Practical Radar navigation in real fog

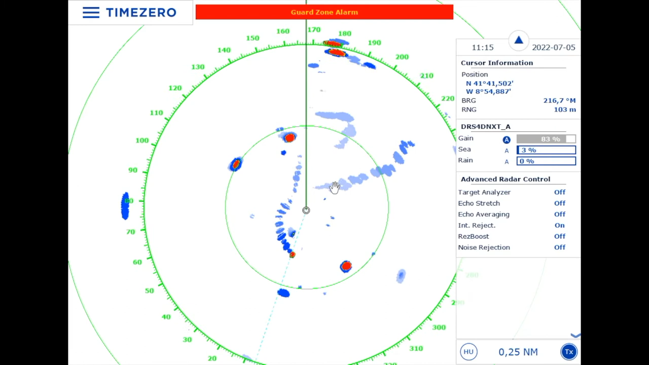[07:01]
You do need some experience and it takes time to learn to distinguish the different targets. If they're standing still, if they're moving, if they have false echoes, ghost echoes or whatever. Look at these two targets. Very clearly on the same place all the time.
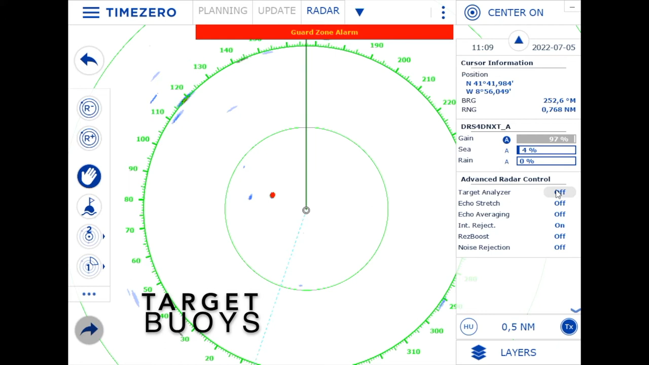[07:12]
No blue trails so they're not moving. Because the trails are set to true motion. These are two buoys. Fishing buoys not far away and very typical along the Portuguese coast which you have to take care of. Many modern radars have great features such as target analyzer using the Doppler effect or res boost.
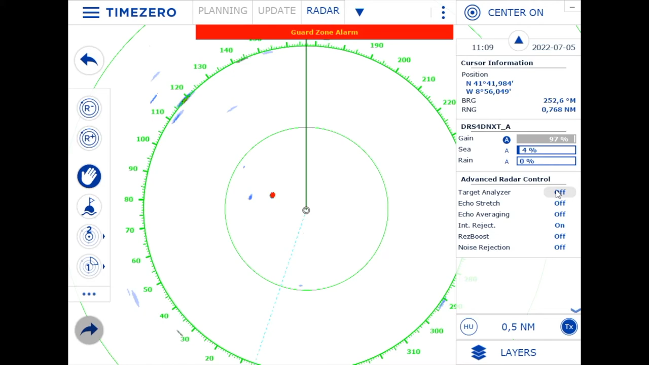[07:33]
But you should try them out because some of these features weaken the targets. So in this case if I switch on the target analyzer using the Doppler effect the two buoys on my port side actually disappear.
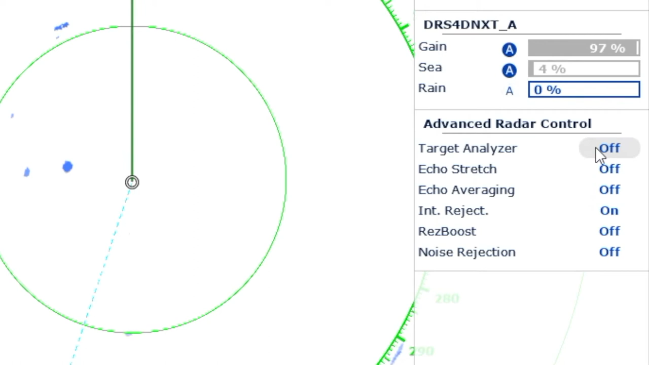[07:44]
So better to switch it off in this case and to see them as clearly as possible.
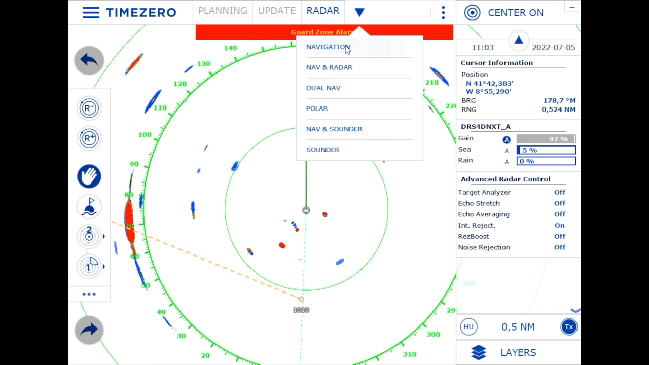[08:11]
You go to dual nav to see chart and radar. Have the radar on head up and the chart on north up. So you can zoom out the chart to see where you're going.
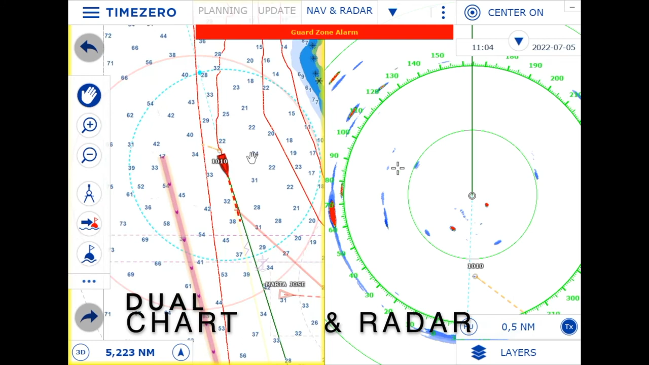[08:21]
But beware you only see AIS targets and there are very many boats which don't have AIS. So maybe it is good to go and switch to dual radar when you're offshore like I am here.
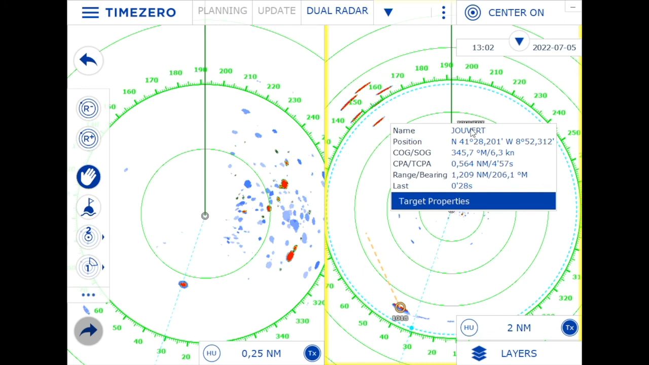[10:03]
Shortly thereafter another vessel popped up this time with AIS in front of us. It has a name and if you click on it you get a lot of information like when we will meet it and how close we will get. You can get all the information about the fact that it's a sailing vessel that it's 12 meters long, its position and so on. So that's very useful to navigate with.
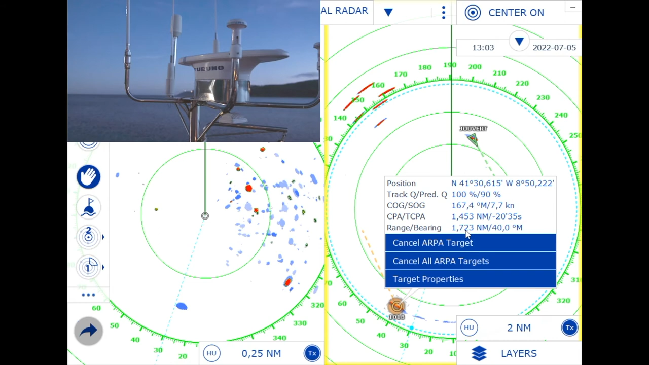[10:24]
But if you have a good ARPA and a heading sensor like a satellite compass you get similar accurate information from an ARPA.
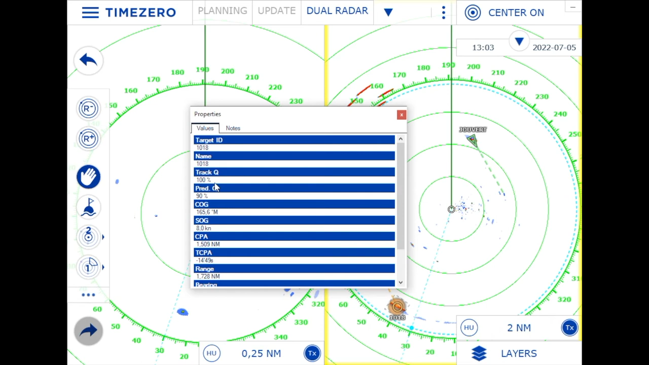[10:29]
Of course not the name it has only a target ID but it gives a prediction and a track quality in percentage so you know how good this information is so you can trust it almost as good as with the AIS.
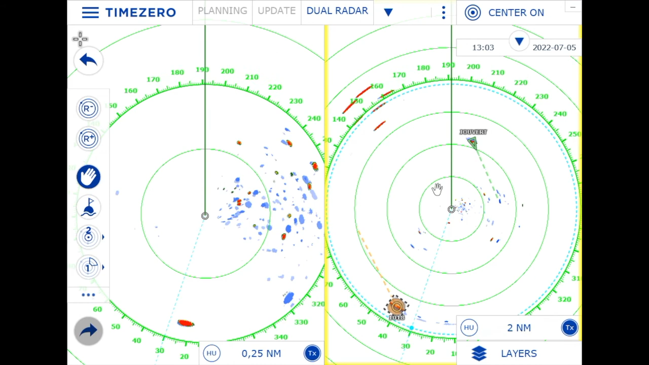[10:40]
Here you can also see that the waves have increased. So it's time to increase the wave clutter filter a bit. And looking ahead we have some more mysterious targets. Look at all these. What can that be? Now this time it's very good to go back to the dual nav with plotter and radar.
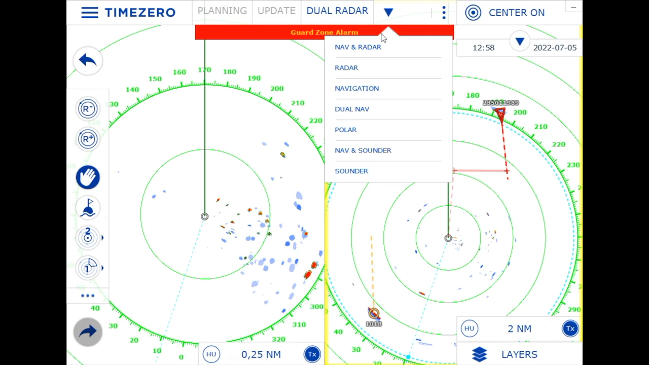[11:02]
So let's go to that. Here we are. And now we can see the we can zoom out a bit. So here we see the targets.
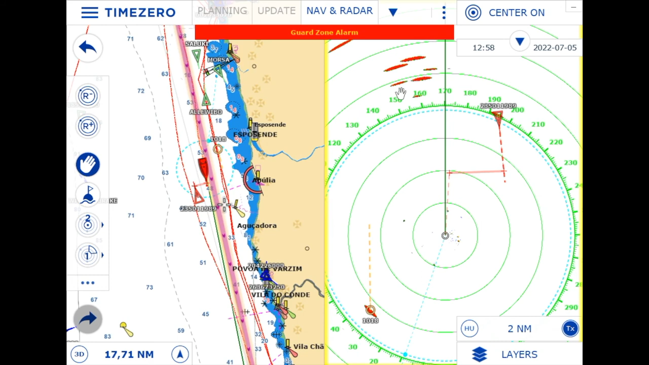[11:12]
So they we can zoom in on the chart a little bit. And then when the mouse is moving over the targets a corresponding cross is moving over the chart.
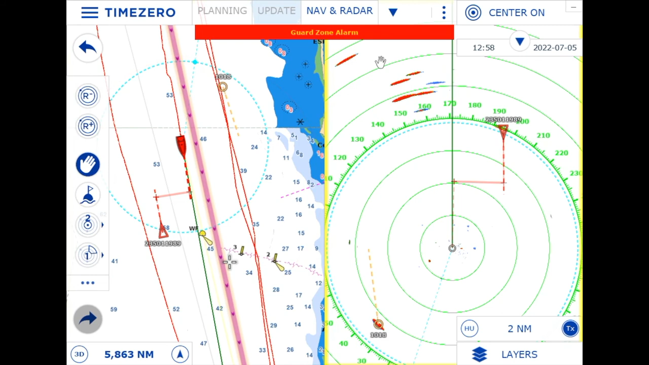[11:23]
So we can exactly see it says WF wind farm. So that's a wind farm to be avoided.